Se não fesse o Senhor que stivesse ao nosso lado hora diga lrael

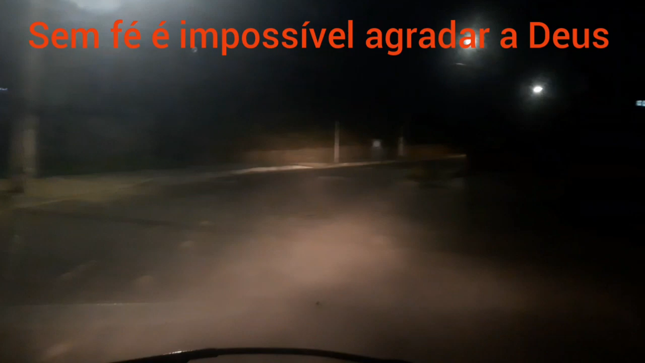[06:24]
Beleza então, galera? E é isso aí, né? Mostrando aí mais um vídeo aí nessa noite de quarta-feira. Porque nós temos vídeo aí todos os dias, galera. É simplesinho, mas conteúdo aí da nossa capital sergipana, essa bonita capital, nessa metrópole brasileira, aqui
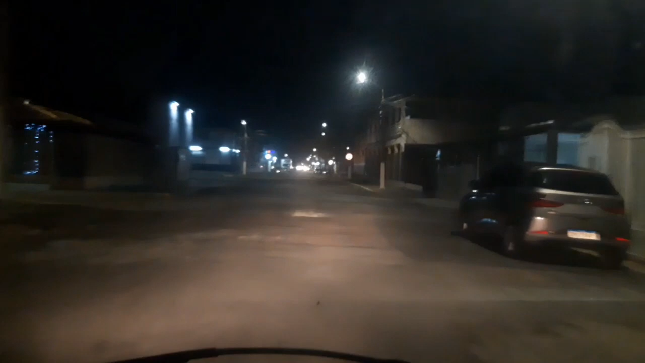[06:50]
no estado do Sergipe. Estamos chegando aqui na Avenida Maranhão. Vamos fazendo a reportagem para vocês aí, né?
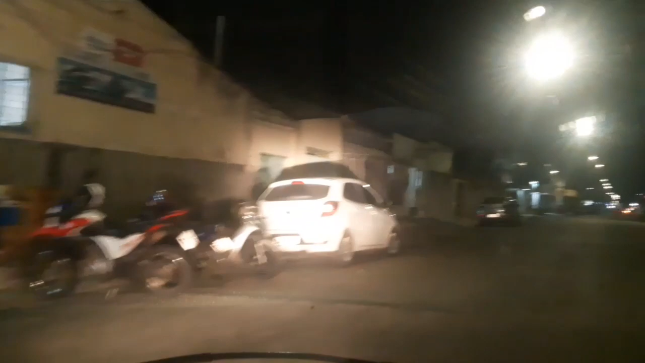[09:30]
Tu passa esse jogo aí, assistindo o jogo já. Estamos na rua Alagoa, galera.
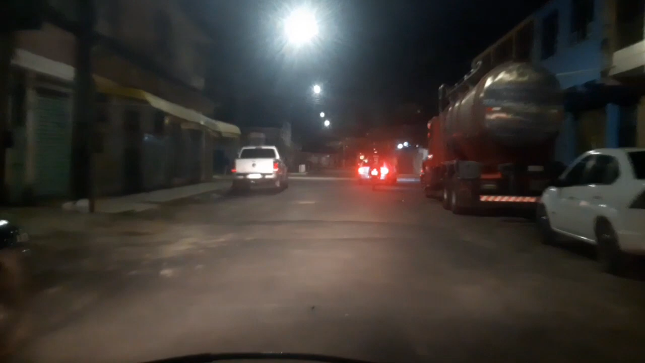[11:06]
Pegar aqui a grande avenida Maranhão de novo aqui. Pegar aqui o retorno. Cheio de buraco, tá bom? Dá uma recapeada aí, tá bom, galera?
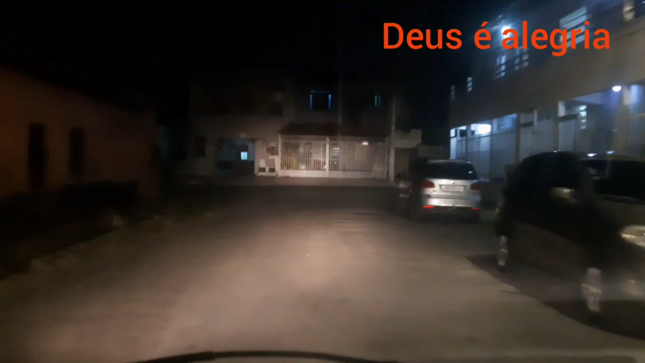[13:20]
vamos pegar aqui a pracinha da Maranhão. Vamos. O que que ele está fazendo nessas horas?
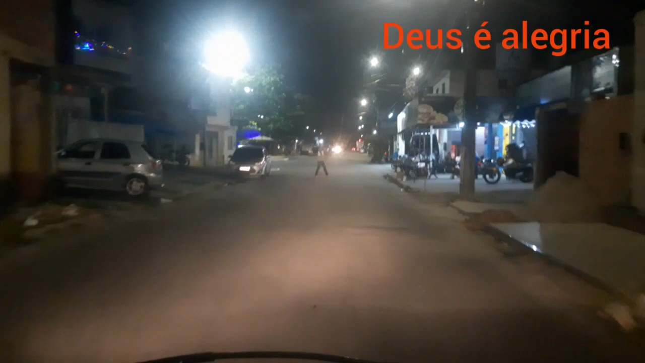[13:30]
Estão tudo bebendo aí, é? A pracinha da Maranhão aqui, galera. Bonita aí, ó.
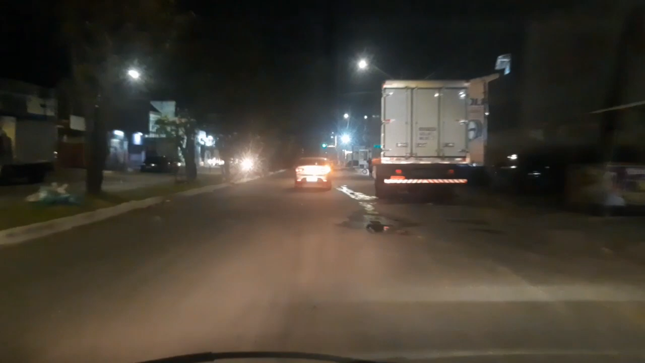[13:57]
Vou pegar o retorno aqui para retornar para Rua Bahia.
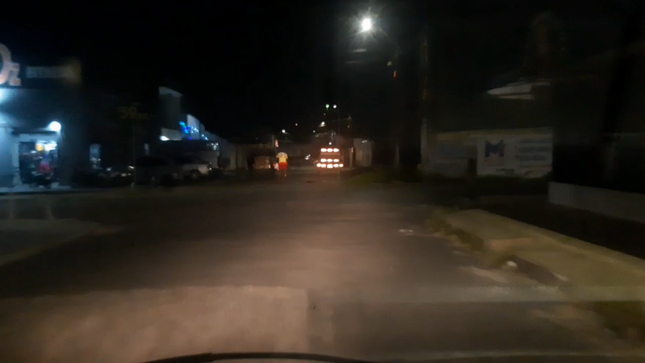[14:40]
Estamos no Santo Dumont, na entrada do Santo Dumont. Vamos pegar Avenida Maranhão. Só os carros passar aqui, né? Beleza, galera. Aí uma academia aí na frente.